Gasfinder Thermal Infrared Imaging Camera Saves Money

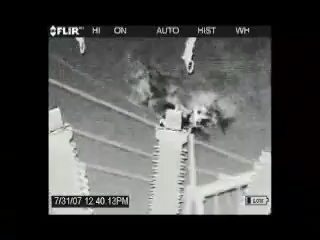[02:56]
It's lightweight, it's portable, it's easy to use, and people are going to want to use it to find gas leaks.